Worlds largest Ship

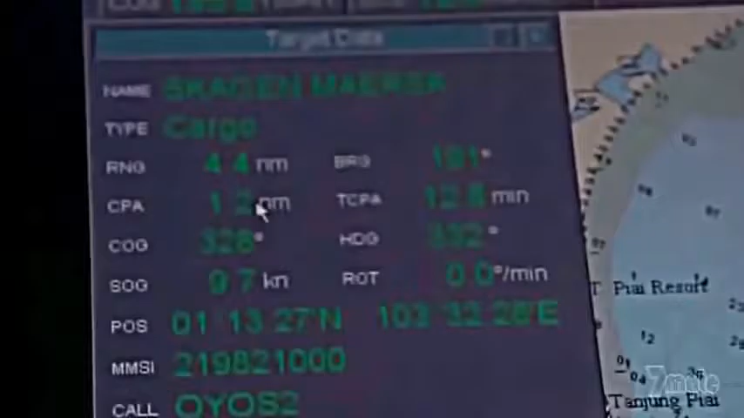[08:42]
There's a beacon every ship has with a name and a call sign and data of the ETA and where they're going.